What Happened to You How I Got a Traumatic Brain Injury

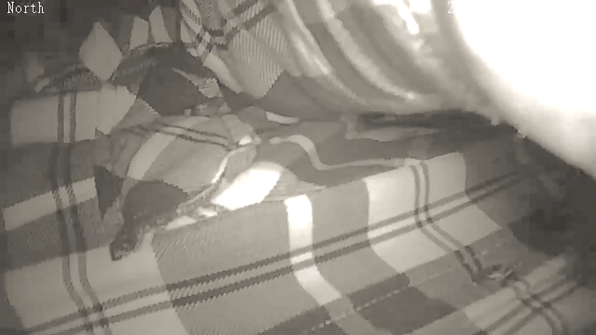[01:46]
This is me fiddling with the camera just as I plugged it in and had plenty of light to see by, but the camera thought it was much darker than that.